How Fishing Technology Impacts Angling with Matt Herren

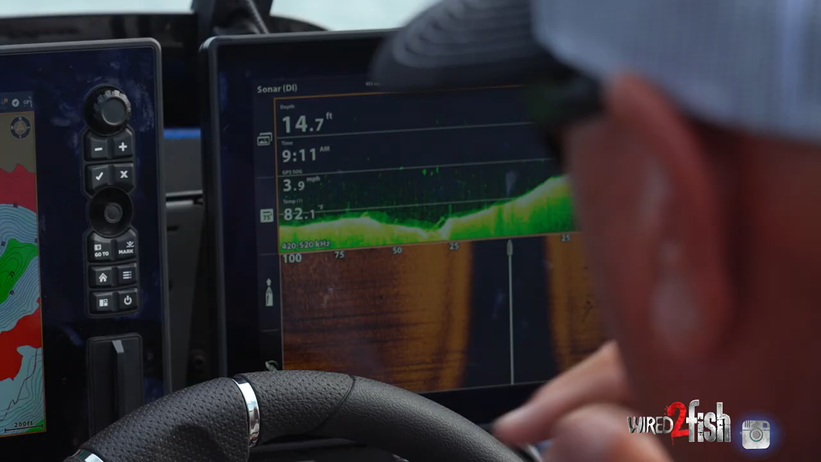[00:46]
On screen: depth 14.7 ft, water 82.1°F
looking at it down imaging and I'm looking on side imaging for
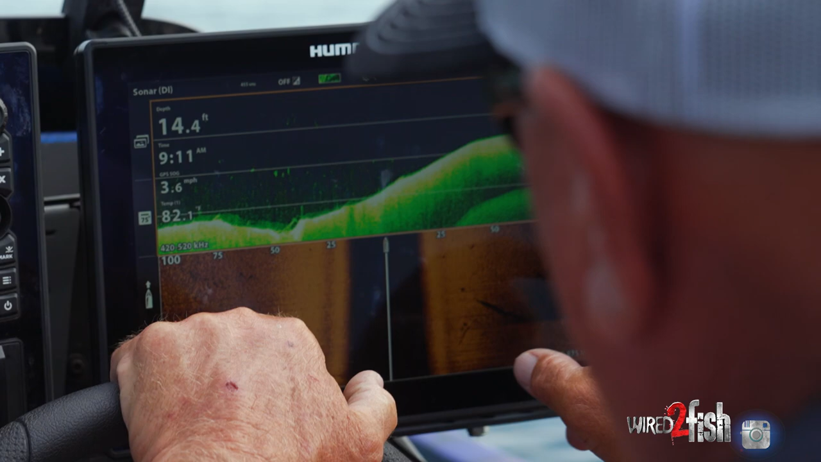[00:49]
On screen: depth 14.4 ft, speed 3.6 mph
locating clumps of grass off to the sides and then the DI will show me if I get on a
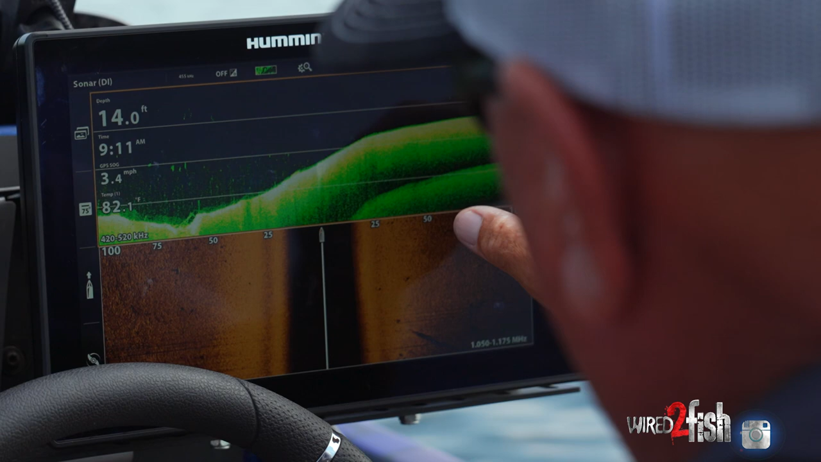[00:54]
On screen: depth 14.0 ft, water 82.1°F, speed 3.4 mph
thicker clump of hydrilla it'll light it up directly on the boat what I'm looking to do is
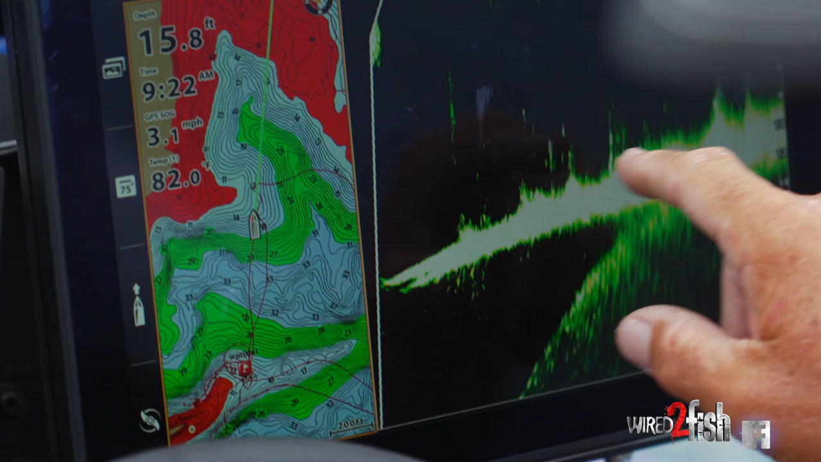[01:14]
On screen: depth 15.8 ft, water 82.0°F, speed 3.1 mph
out here in 15 foot of water we're fixing to stand up and dob right here I did not realize that that grass was that thick off the corner of that
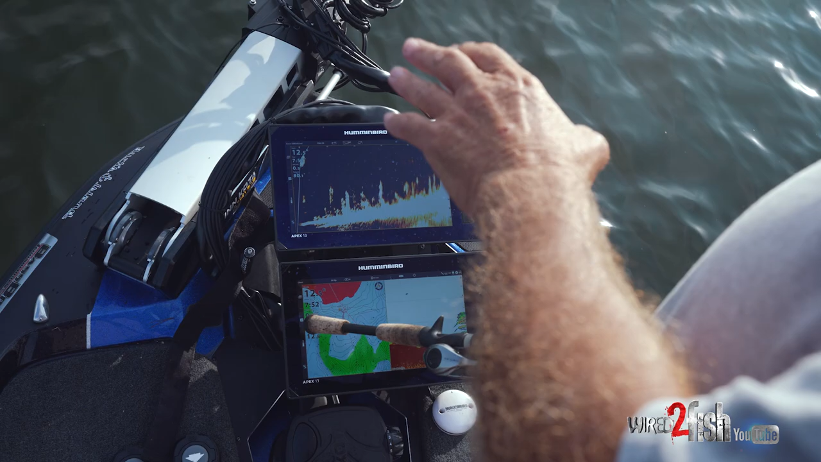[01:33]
off it's done gotten hot the surface temps 80 degrees this morning and you can see at the tops of this down here on 2d how it's won't come up and lay over and we find that what we're looking
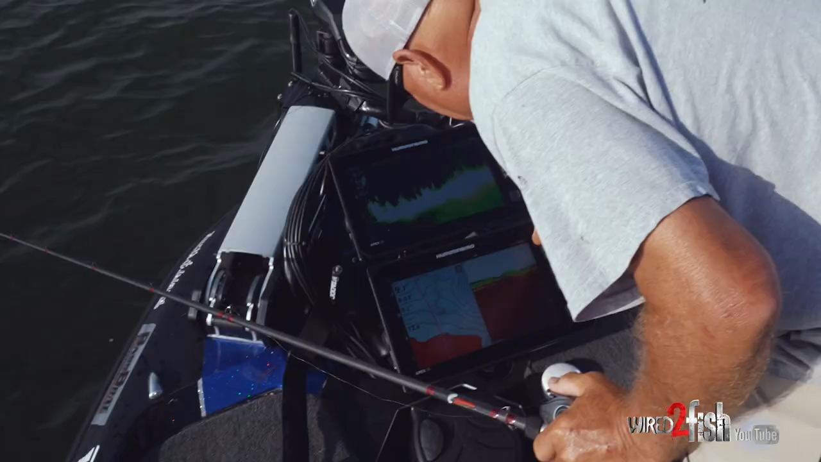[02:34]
zoom this out so you can see what's going on I mean where we're at this is a big flat point as you can see there's an old channel swing or they call it a drain that comes in here and it kisses off against this point it runs the edge of this flat and we've got hydrilla here and all out in here we got several and it feeds right out to the main lake so these fish are positioned up right
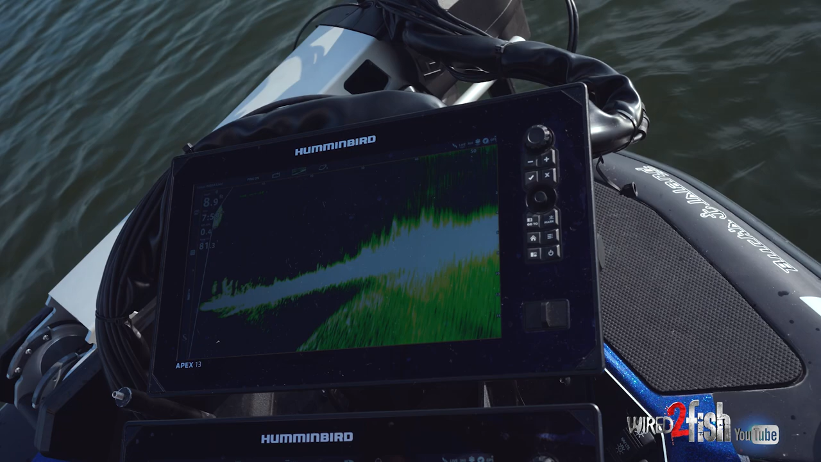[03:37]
so I've had to gravitate and change my thought process it's another clump of grass so you've got a hard bottom here and now we're getting up into another clump of grass here but where those fish were located was behind it so maybe they go he
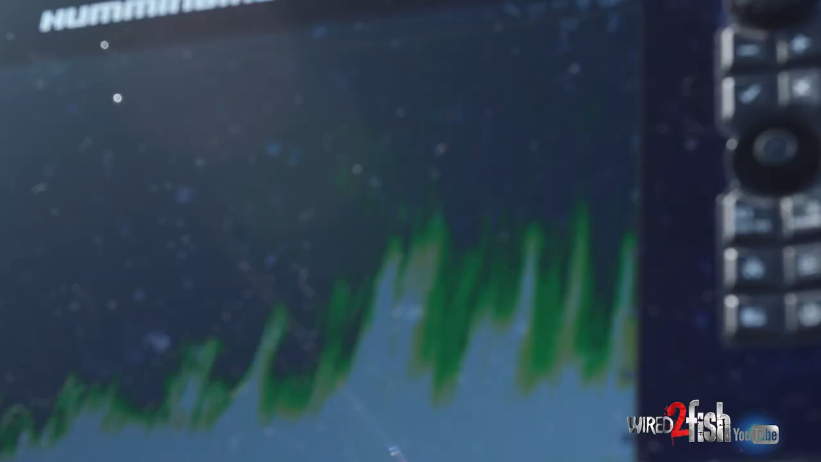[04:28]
down it doesn't gonna pendle them back to because you
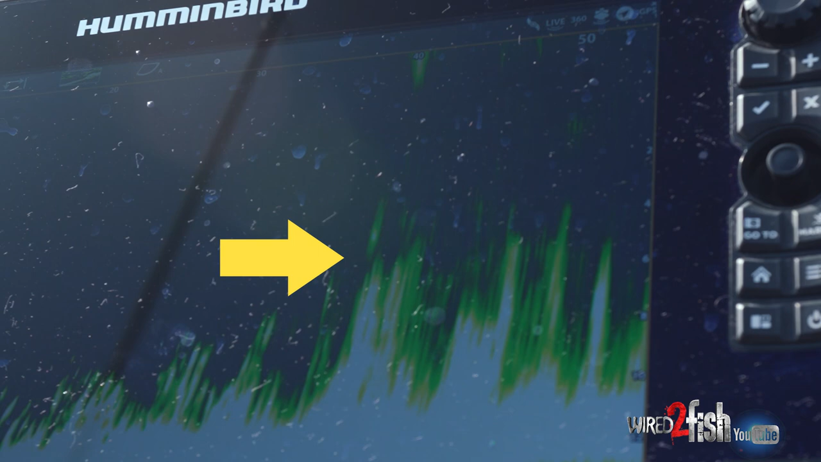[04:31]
literally want it fall straight down through these deeper canopies of hydrilla the mega live has just
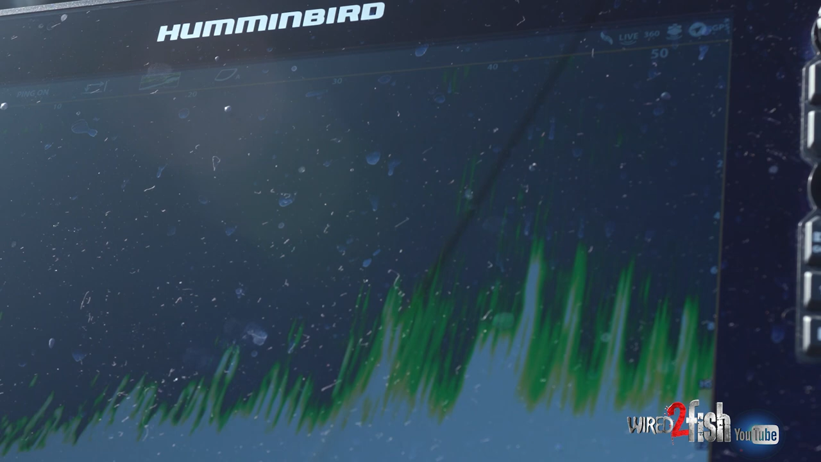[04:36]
totally changed the way that I fish grass now you can see them I mean they're roaming in there you can see that fish here see him swimming across the grass
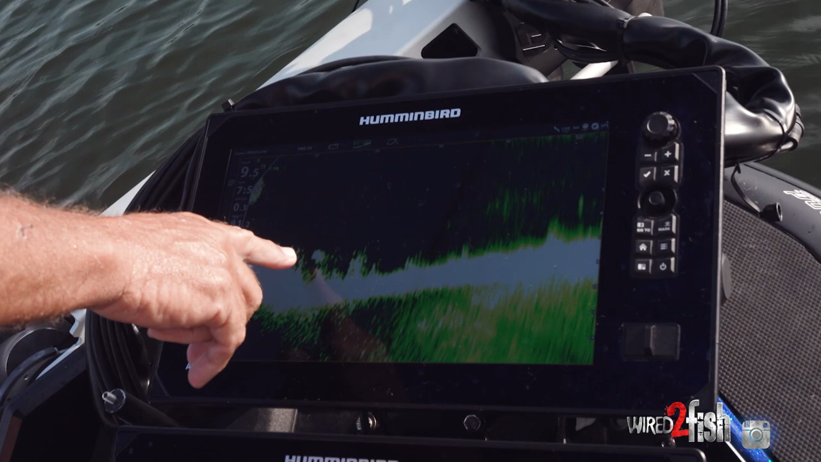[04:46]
got another one here yeah they're just prowling all in this grass
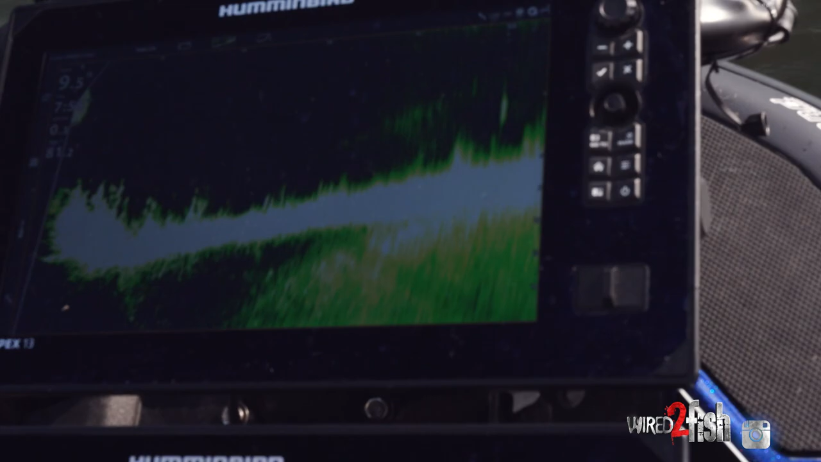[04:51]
I mean they got a lot of bait here for them you can see we're getting out of the grass see my bait falling I'm gonna make another pitch if you see
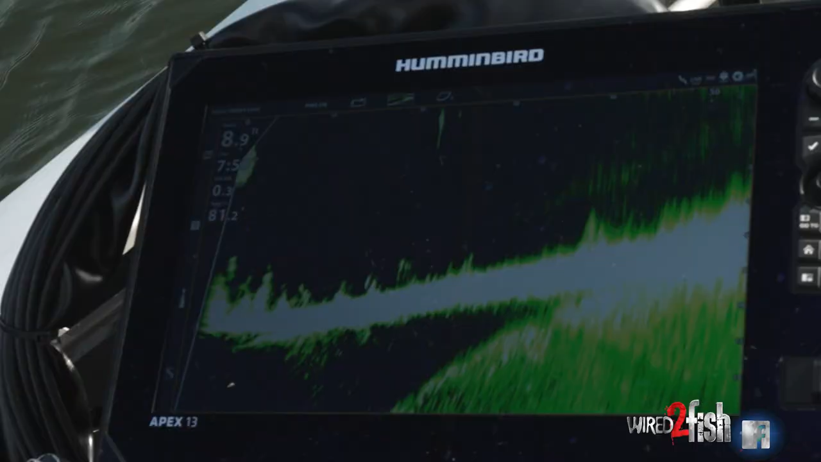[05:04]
the bait there goes
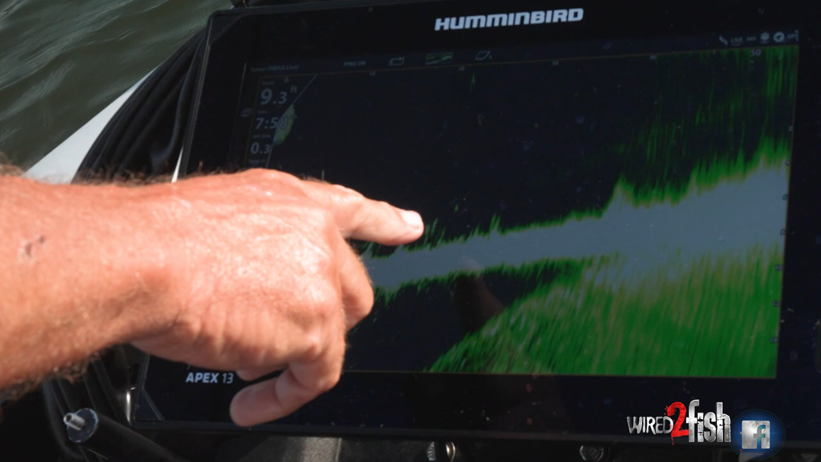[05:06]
my punch rig right there this water is fairly clear the fish are looking for shade they're looking for ambush points and they can swim around all in